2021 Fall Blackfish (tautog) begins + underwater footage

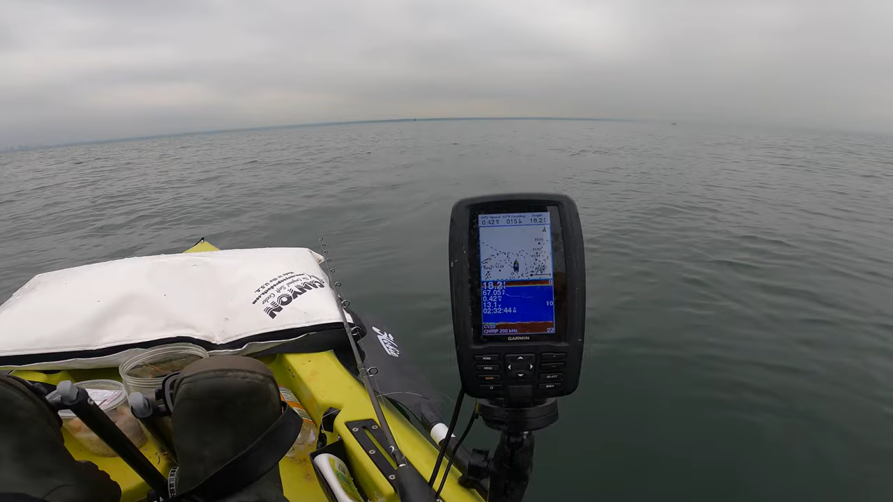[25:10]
Alright, so I moved shallower and stopped here because you can see that's the fuzz I like to see. I used to fish on it all the time. It produces.